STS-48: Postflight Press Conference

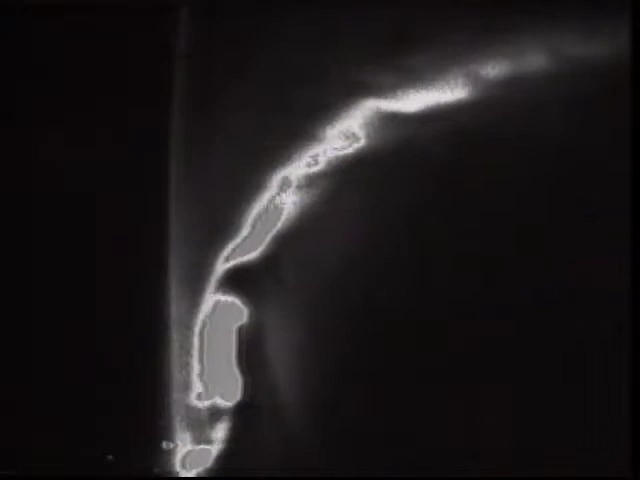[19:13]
Although this is a black-and-white camera to take advantage of its low-light capabilities, the aurora itself, as you saw or may know, is a bluish-green color. Occasionally, you'll get some other colors, blues and reds in there.
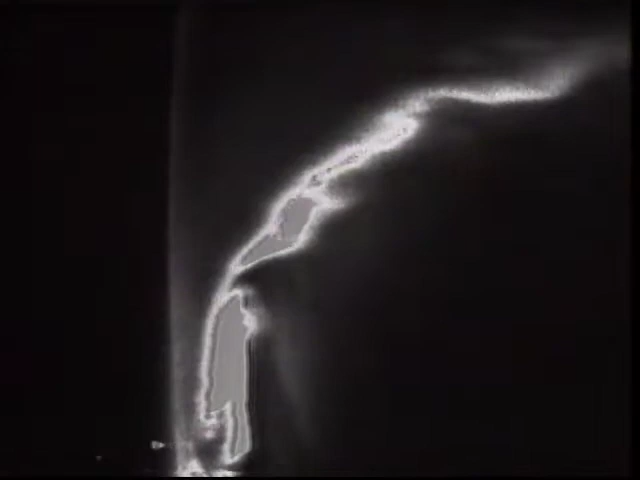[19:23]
Here's another view of the ice pack with some of the islands there peeking out at the top.